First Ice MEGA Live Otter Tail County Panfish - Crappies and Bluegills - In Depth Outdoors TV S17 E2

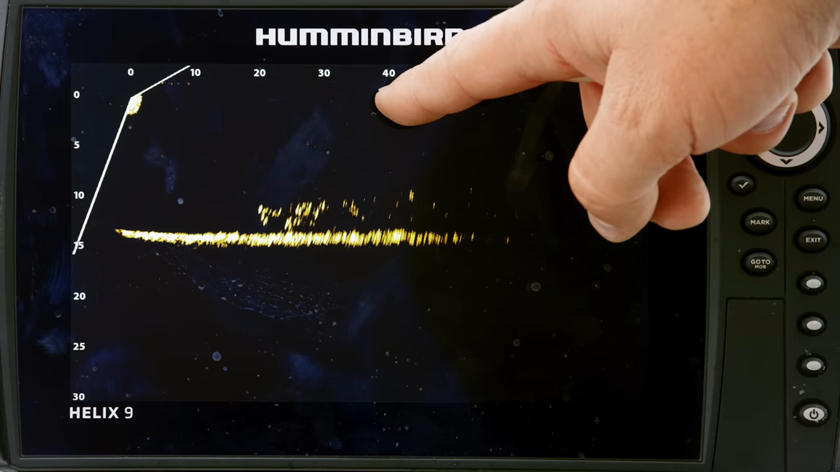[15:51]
from 20 feet to 40 feet out. I mean, that's what that mark is at the top. That's your distance from the transducer marks. 20 feet, 30 feet, 40 feet. So that's the school of fish that we would be targeting.